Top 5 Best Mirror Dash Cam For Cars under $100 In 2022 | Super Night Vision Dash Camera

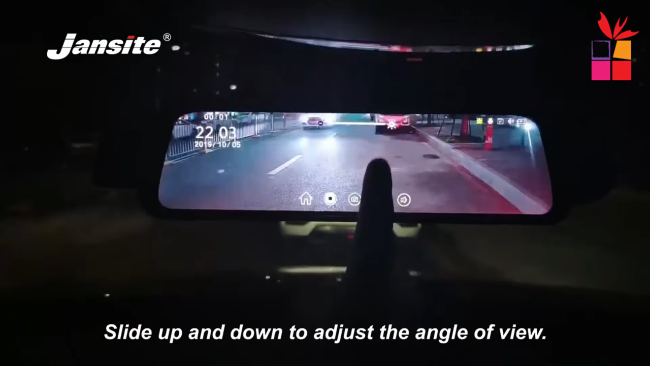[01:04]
HD 1080 pixel super night vision.
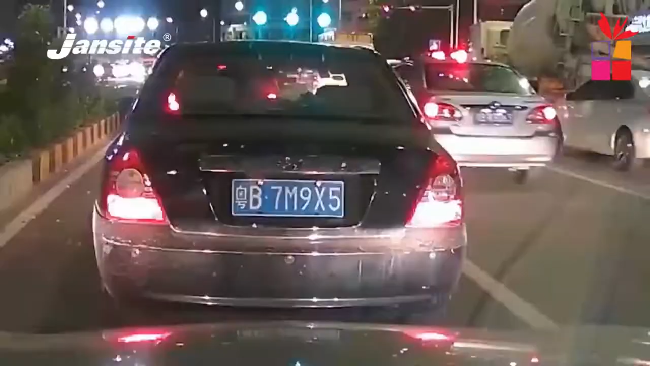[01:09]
The night vision feature makes it possible to watch events in complete darkness, while the loop recording function ensures you never lose any footage of your drive.